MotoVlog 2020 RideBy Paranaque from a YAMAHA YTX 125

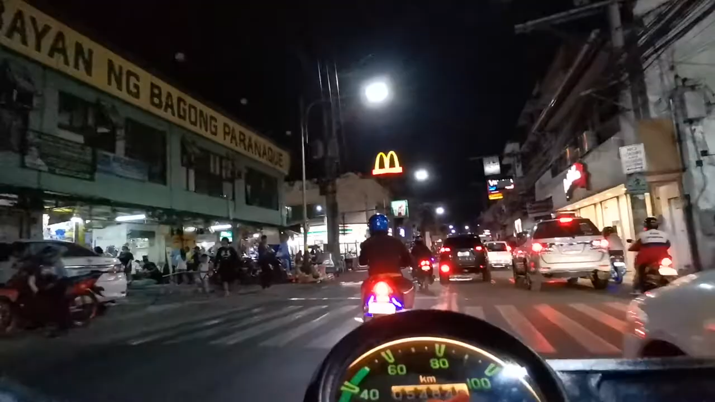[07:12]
Oh! Yeah, diretso ko lang! Ito ang kadimonyuhan sa kalsada. Huwag sana akong mag-break ng todo-todo. Oh, may sisingit sa kaliwa, may sisingit sa kanan. Tapos mali na yung gear ko. Puntua eh, no? Ngayon nakadaan ng ano eh, na parang niya akin na ganito eh. No?
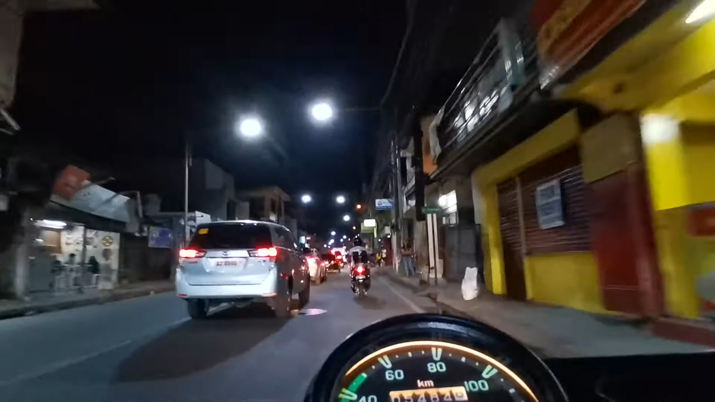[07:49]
Kaya lang, tatagos ka pa hanggang, papalik ka pa eh. Ito hindi. Diretso ka lang. Kaya lang, the most challenging kasi. Kaya lang ganitong obstacle. Kasi, nasasanay ka sa ganitong setup eh. Singitan, babuyan, bastusan, dirty works. O, ganyan. Ano, tarantadawan tayo? Sige! Ganun eh. Kasi kung hindi, wala, hindi ka under.
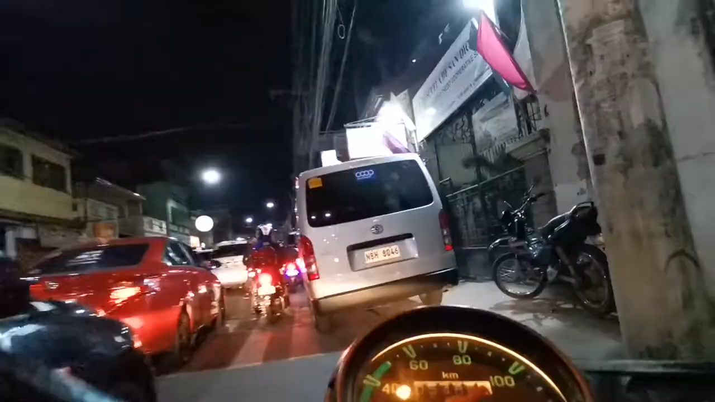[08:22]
Ganyan ka lang. Yung pag-iingat mo, yun yung pinaka, nakaiwan. Kawa kotse mo eh, no? Kawa, kapag ka nagkokotse ka rito, may irita ka sa mga motor na katulad ko. Namin. Yung marami na yan, yung nasa unahan nyo. Kinakan yan sa video. Ganyan kadami yung motor. Konti pa lang yun eh. Buwang-gewang pa eh. Ganyan-ganyan pa yan. Ang dami ng construction dito. Mukhang madaming tamaang bahay na ano yun.
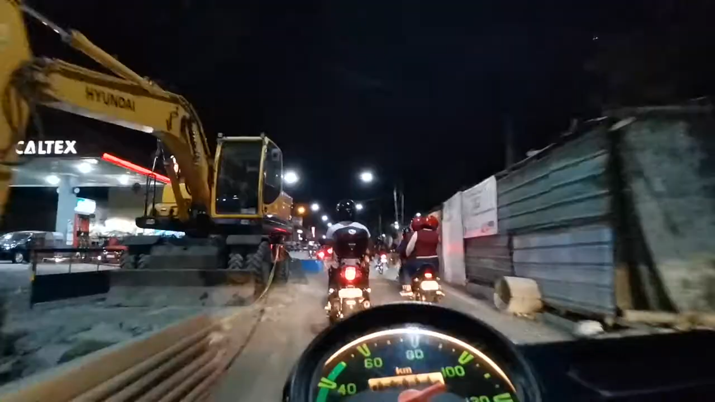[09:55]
Ito siguro yung mga station tsaka yung mga poste ng LRT.
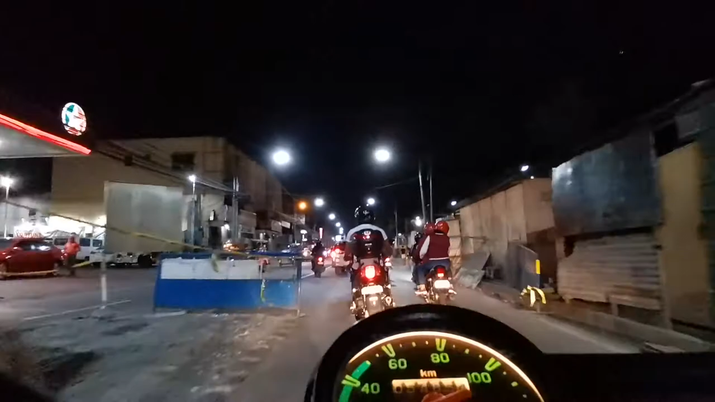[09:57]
Foundations. Ang tawag yun. Foundations.
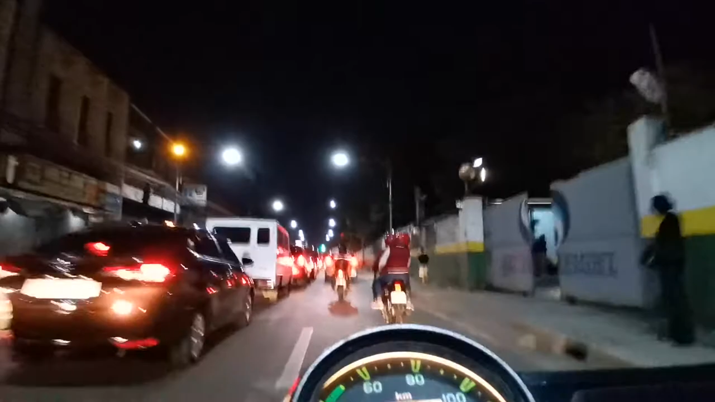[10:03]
Oh, medyo approaching na tayo ng ano, ng Las Piñas. Itong puti na to, alabang TSC na to ah. Ito ay biyaheng ano eh, Baclaran hanggang ano eh.
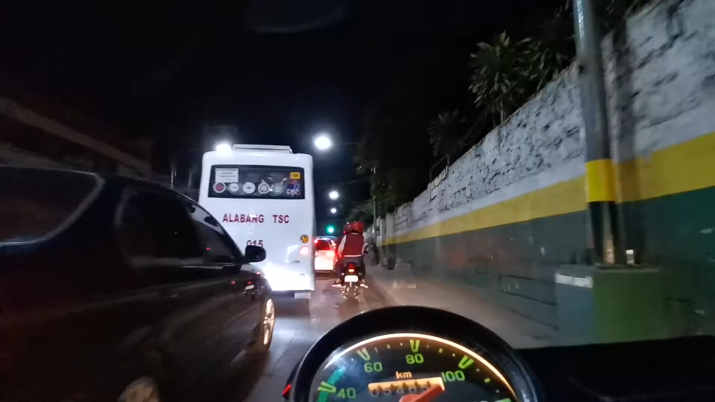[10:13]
Or PITX. Hanggang Las Piñas. na Alabang Town.
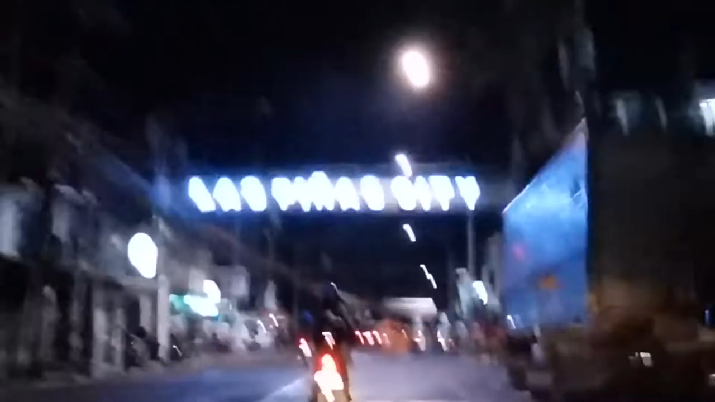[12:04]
Ayan, ang arko na makikita ninyo eh, up ahead is the Las Piñas boundary.
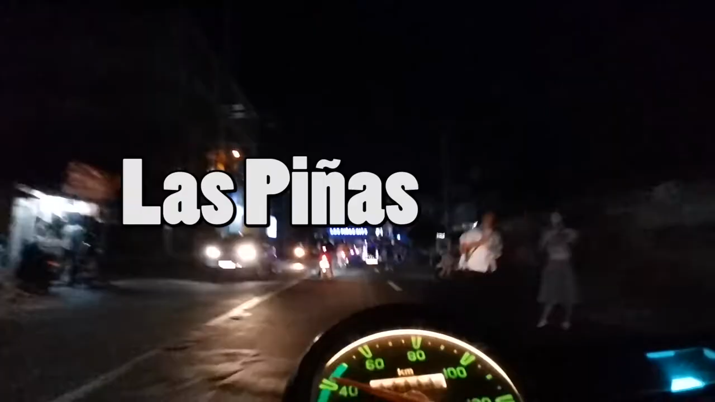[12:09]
So paglagpas natin dyan, Las Piñas City na yan. Uya papa. Welcome to Las Piñas City na. Bye-bye Paranaque. Uya papa. Kahong bro, oh my god. Number 2 Real Street, naging mini stop na. Uya papa. Ni tatay at nanay noon at ang aking father. Dito lumaki sa Las Piñas bayan. And sakop nitong boundary na to ay ang barangay ng Manuyo.
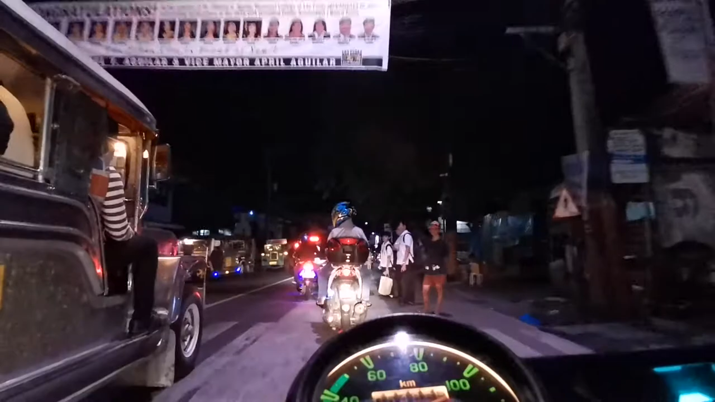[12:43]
Uya papa. At nag-aaral sila dito. Ngayon di pa po. Sa private ng Bamboo Organ. Yes. St. Joseph. Diyan din ako graduate. Elementary and high school. St. Joseph. Like my dad and his siblings, I graduated there. Uya papa. And approaching natin yung simbahan and the school.
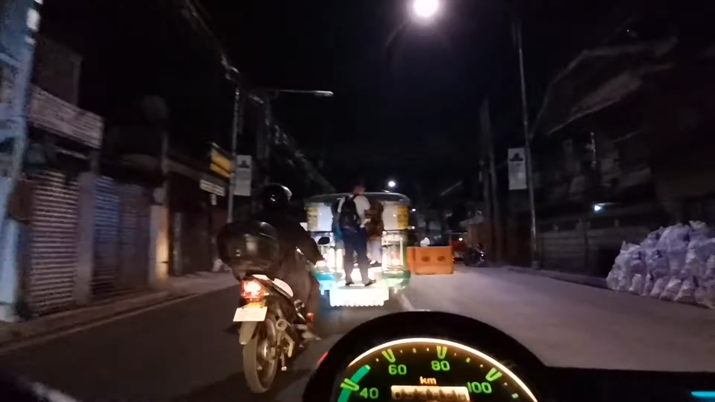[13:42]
Kala ko eh, this is a two-way tapos with construction na ganito. Grabe. Yung wala na nga, traffic na nga dito kapag pasukan eh.
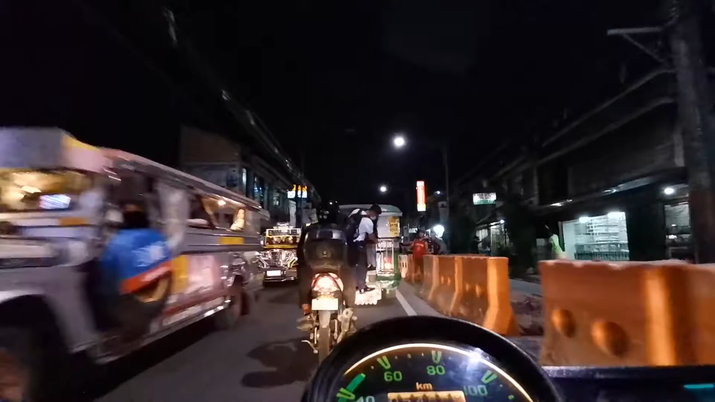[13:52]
Tsaka labasan ng mga national and St. Joseph eh. Uya papa. Ito yung ano to. Ito yung Manian.
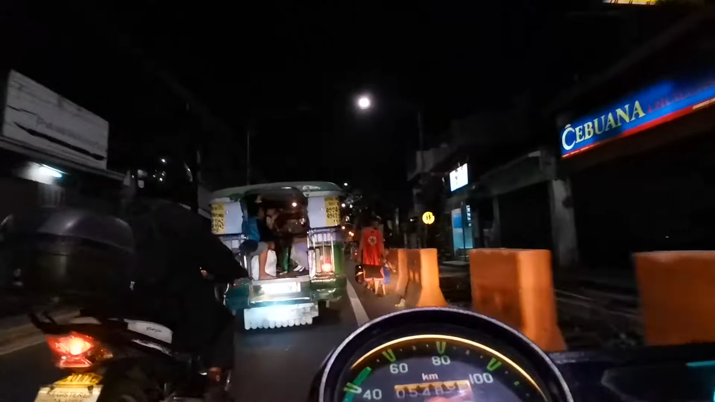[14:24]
Oh my god. Iiba na itsura nito. Unlike before. I will miss the ano. And then sa tapat ng mismo school mo may LRT. Uya papa. Shocks. Shocking. Ayan no?
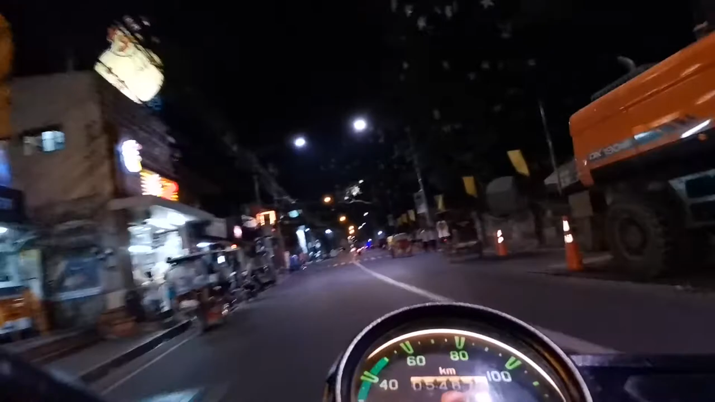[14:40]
Oh, the St. Joseph's Academy, Las Piñas City. Yes. Where you can see inside the Bamboo Organ. The Bamboo Organ Church. Uya papa. My school. High school life is a high school life. Uya papa. Welcome to Las Piñas Bayan. Where everything stops. At Food City before.
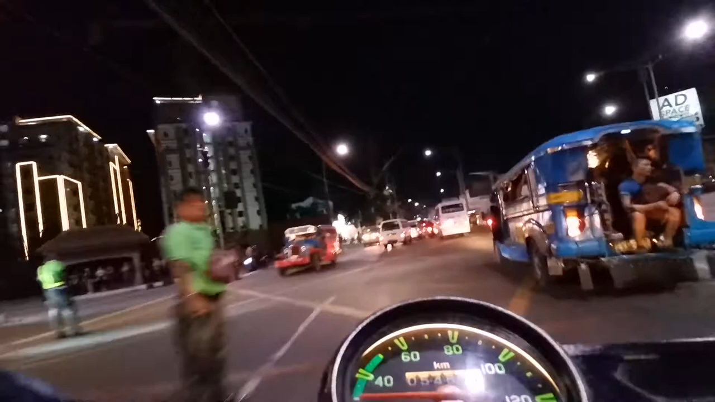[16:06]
go back. Tingnan mo. Ayan na naman yung ano, parang bagong e-jeepney dito, yung alabang TSC na yun.
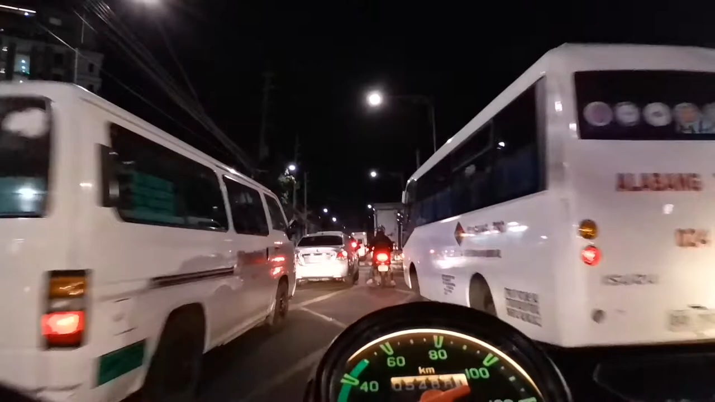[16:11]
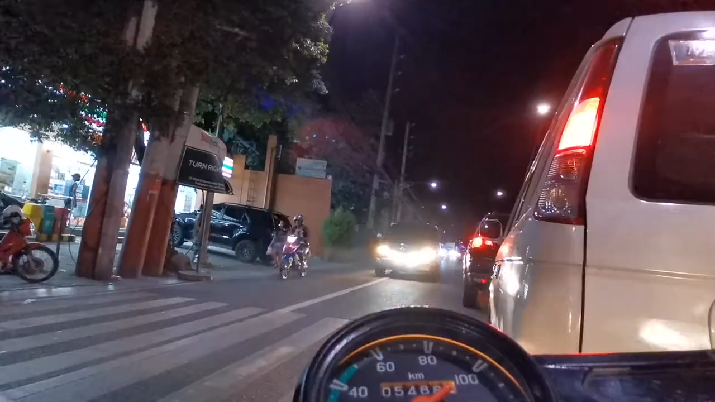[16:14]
Kakaliwa siya. Kaya mo yan! Kaya mong kumaliwa! Gusto nyo! Ay, sa bahay pala niya.
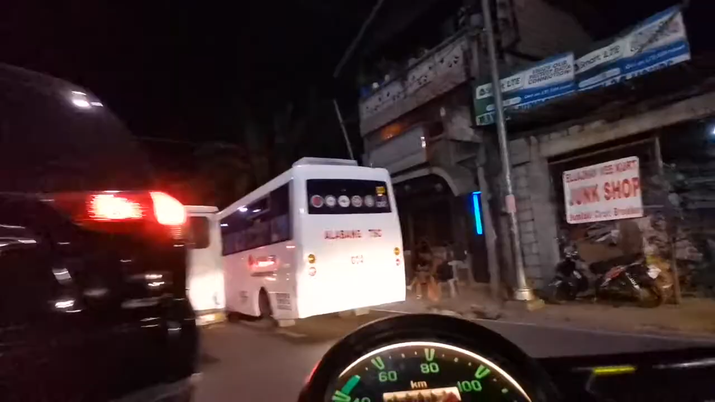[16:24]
Gusto niya mag 7-Eleven, pero ayaw niya. Sige, counterflow! Kamotor rider tayo! Ganyan lang. Yeah. Oop! Siyang sumabsob sa kanyang kasususubsuban. At banas na si kuya.